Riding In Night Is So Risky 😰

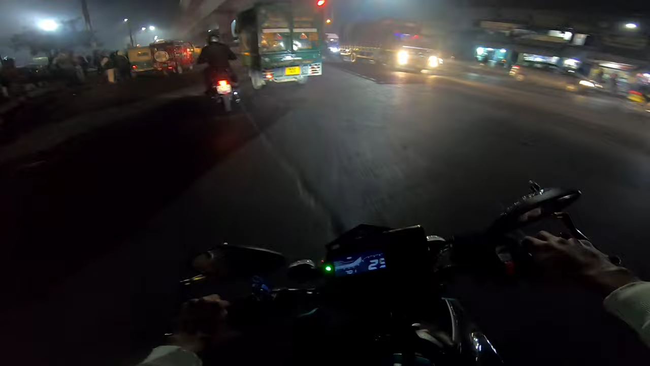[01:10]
So, boys, this jump, the red light jump, it's a lot. It's a lot. The red light jump, it's a lot. The red light jump, it's a lot. The red light jump, it's a little bit. It's a little bit. So, boys, take me here.
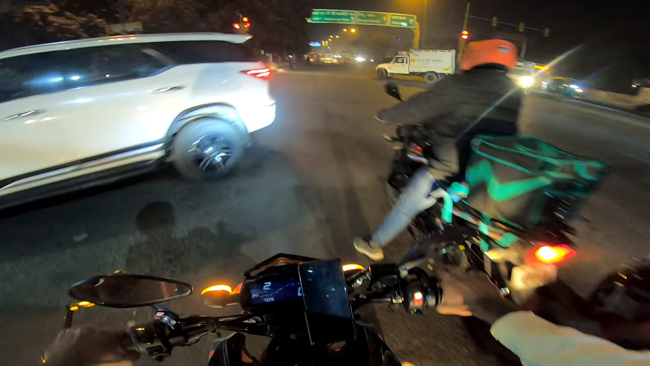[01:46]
Left. Left. After crossing the red light, I'll take the road from there.
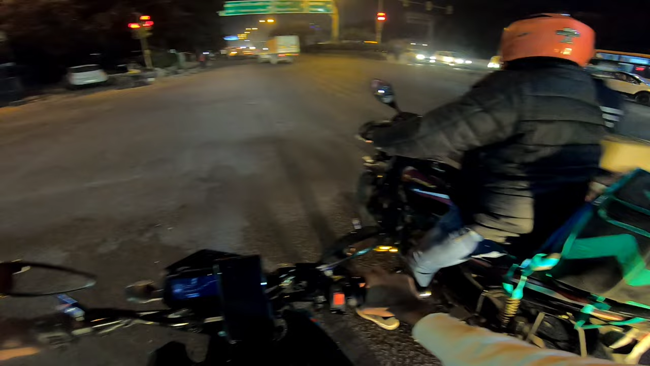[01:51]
I won't be able to cross the red light. I can't take the risk of crossing the red light. Because there's a lot of people here. There's a lot of people here. I don't know. We have to give it to 500 rupees. This is Apache. Who is Apache? Who is Apache? 2 seconds, 1 seconds. Let's go. Oh, boy.